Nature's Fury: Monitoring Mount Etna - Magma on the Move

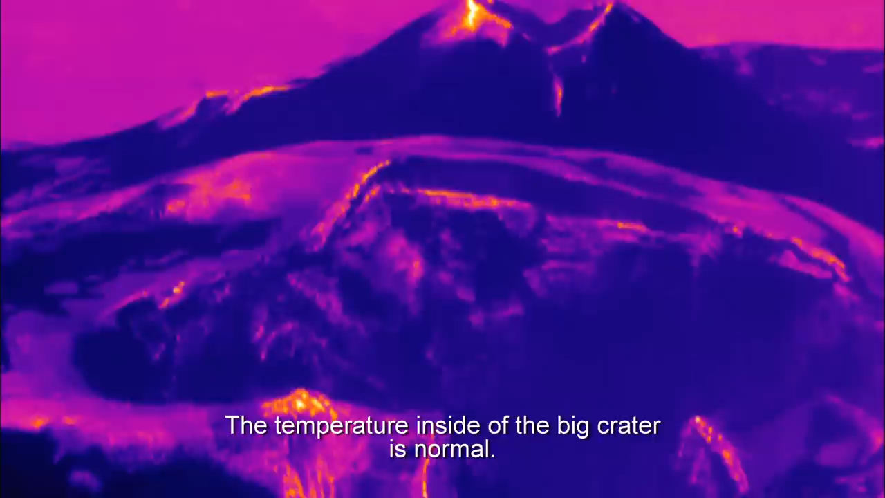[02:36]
I think the level of the magma is low. At the moment, it's okay.